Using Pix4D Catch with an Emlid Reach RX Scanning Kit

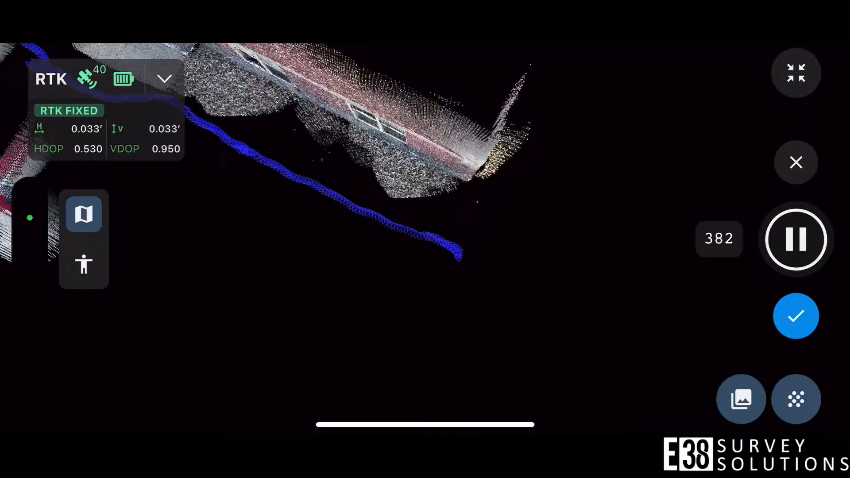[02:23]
Once you finish your collection, you can save and name your project.